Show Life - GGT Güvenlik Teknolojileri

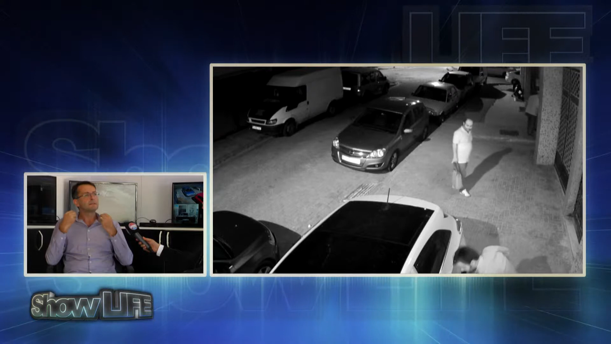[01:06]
saçının telini dahi görebilecek kameralar mevcut. Eskiden bunlar yoktu analoglarda fakat olay IP tabanlı kameralar olmaya başladığı sürece dijital olarak çözünürlük yavaş yavaş yavaş yavaş 5 megapiksel vesaire artık çıktı.